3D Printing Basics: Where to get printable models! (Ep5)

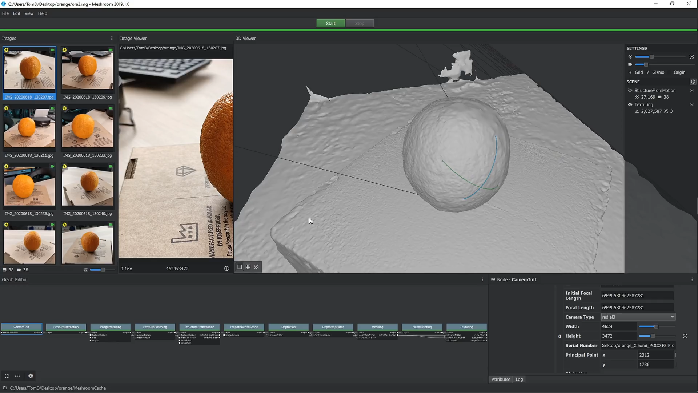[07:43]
So it's going to pick up some of the pores with a line laser plus webcam scanner, you're looking at more like 5mm or so, but with an actual scanner like this, it's totally possible to get sub-millimeter details on a scan.
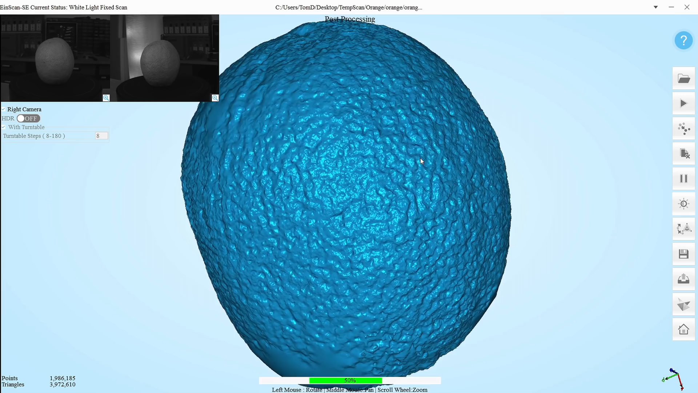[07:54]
Of course, there are still better scanners out there that can do larger parts or give you better accuracy, etc., but they're going to cost you.